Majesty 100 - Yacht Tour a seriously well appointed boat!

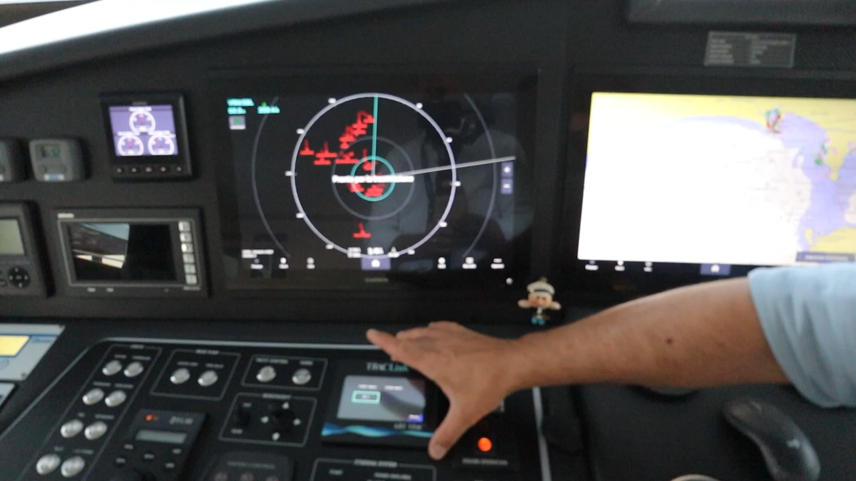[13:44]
Um, don't know what that is. One, two, three screens. They're all matching. As you can see, we've got cameras. Um, we've got navigation and we've got radar AIS.